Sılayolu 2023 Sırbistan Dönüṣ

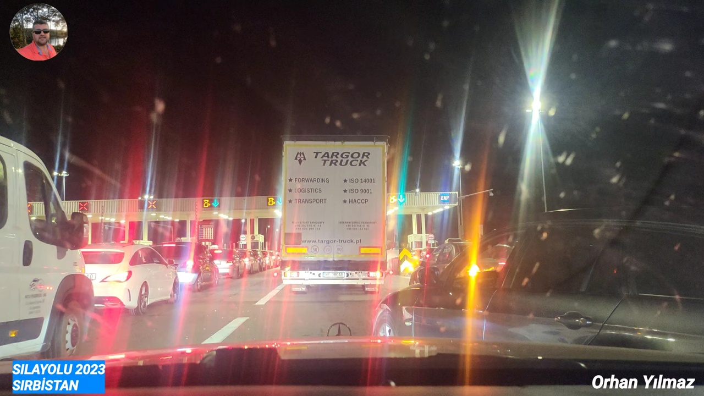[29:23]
Bunu bıraktık, o da arkadaşını bırakıyor. Şimdi bana hak veriyor musunuz arkadaşlar? Sinirlenmişim, yüksek sesle konuşuyorum. Normal mı yani yaptıkları? Hiçbirinize hakkımı helal etmiyorum bak. Benim 25 dakikamı çalanlara hiçbirinize hakkımı helal etmiyorum. Zehir zıkkım olsun. Umarım başka bir yerden çıkar. resmen benim zamanıma, hakkıma tecavüz ettiniz.